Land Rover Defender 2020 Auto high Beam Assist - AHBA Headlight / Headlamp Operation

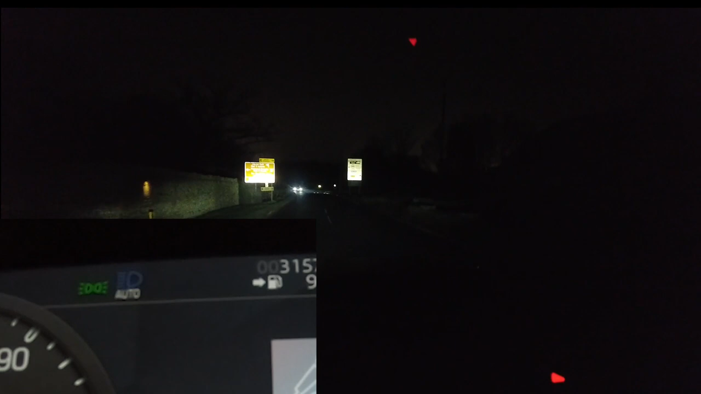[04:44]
there you go we're recording on the gopro so let's see what we find right right so we're driving along we've got a high beam assist it hasn't dipped for that car yet or he flashed me it was a bit slow dip in there this guy at the side it's right so here we go so we're on the open road now it's put the main beam on it's done it automatically you can see the light on the dash hopefully i can cut to the gopro footage and you'll see there we have got the high beam light on now we did drive this road the other day and there's like a street there's like a factory on the right and it's got a light on it and it mistook it for a car but let's have a look whether it's going to do
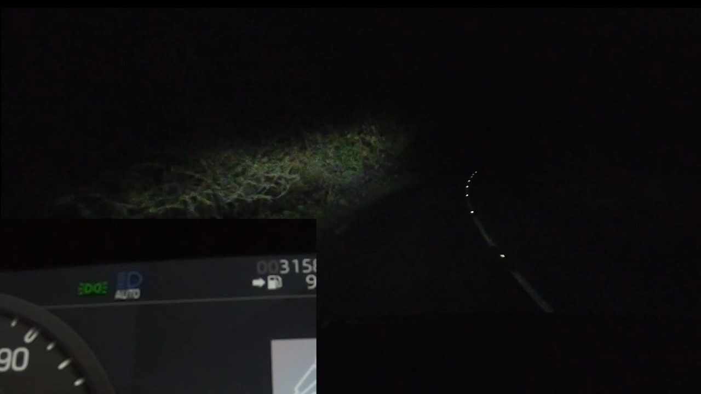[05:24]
then we go now if i override it now and i pull the let me get this right if i pull it towards me it goes just onto it and then we've got the green symbol there and you can have a look you can have a lean over if you want george although we'll do it off the gopro if we can we've got the green symbol on the dash if i pull it again it's still right but if i push it it's still dipping so if i push it away from me it's gone to auto okay if i push it away again it's gone to
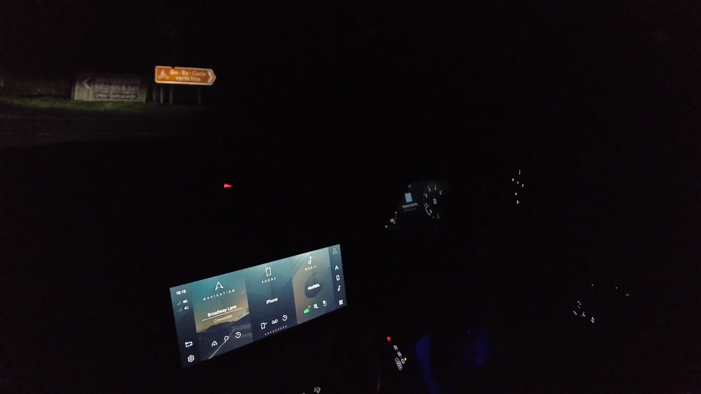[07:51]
it doesn't just flash straight to it seems to go um smoothly
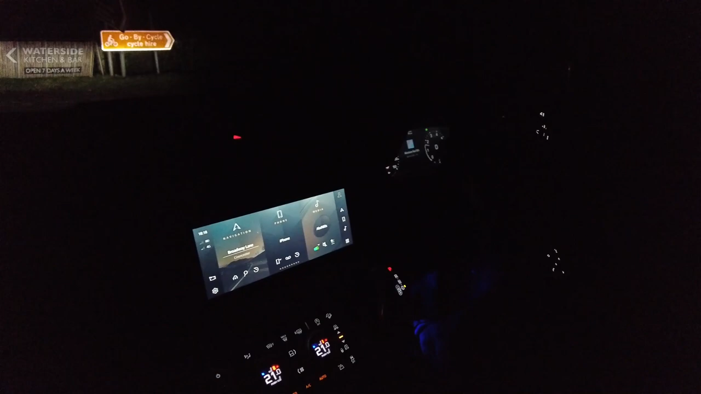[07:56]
so here we go we've just pulled away so let's see if we can notice it there's no one on the road when it pulls
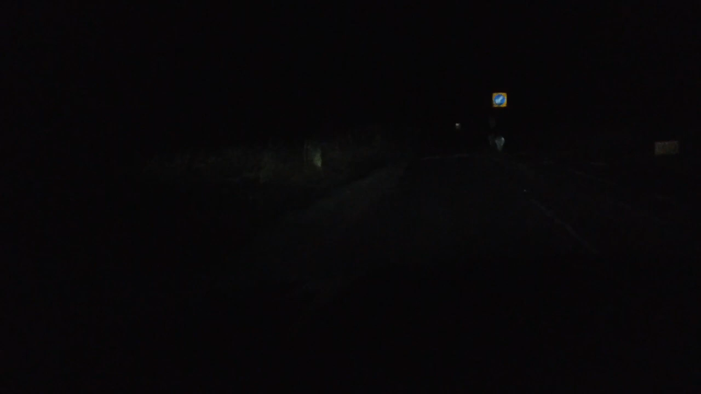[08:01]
up to speed let's see it go on all right i don't know if we saw that right it's dipped again now because there's a car coming and just see if i don't know if we want to see it on the camera but as we pass
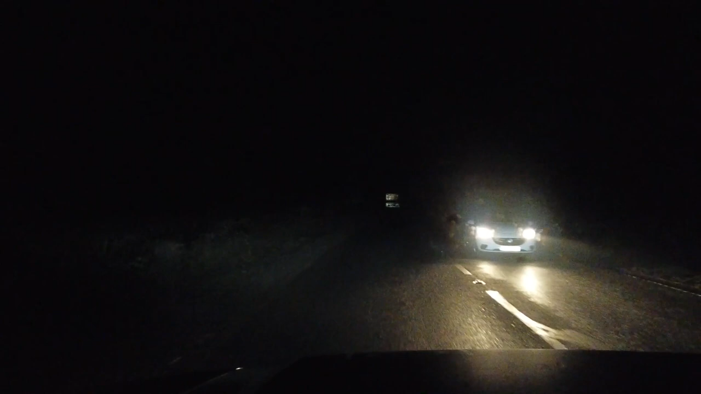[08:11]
him it'll yeah you see that it fades in it doesn't just do now i think it's done with the shutter so whether the shutter opens slowly now it must open quickly if you flash someone um yeah see it's much quicker when you flash someone but but when you do the fade up it fades that's cool